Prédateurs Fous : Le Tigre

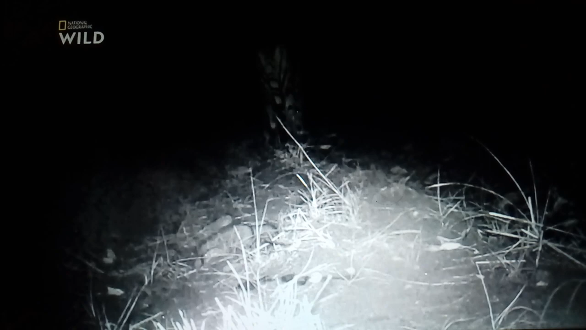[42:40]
Ah, c'est vraiment elle. C'est Nangara poti.
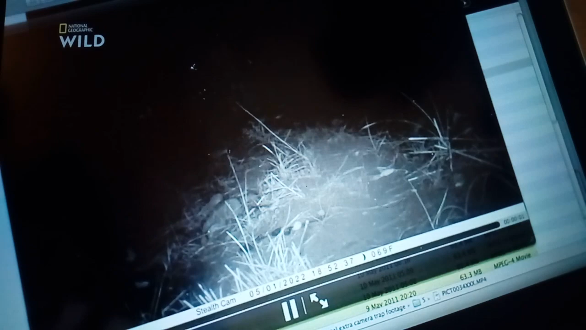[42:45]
La griffe. La tigresse responsable de la mort d'une dizaine de personnes.
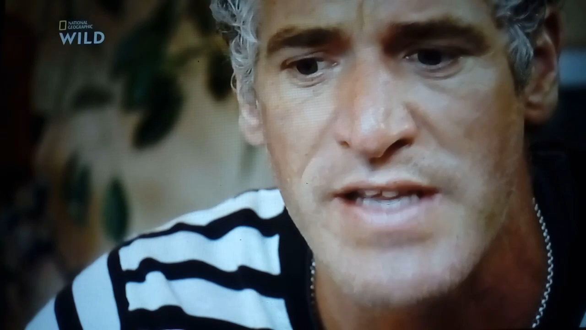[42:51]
Jusqu'à présent, les seuls à l'avoir vue l'ont payée de leur vie. La voilà enfin.
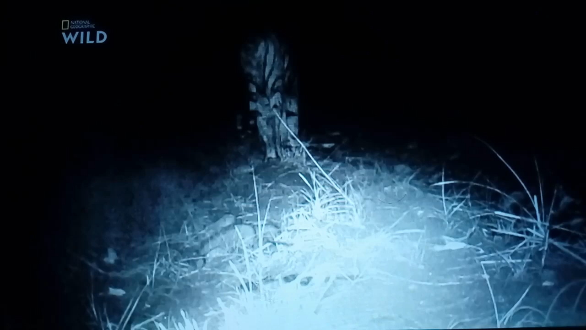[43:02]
C'est bref, mais c'est la première fois que l'on a réussi à filmer Nangara poti. Même si on ne la voit pas de face, ces images sont révélatrices.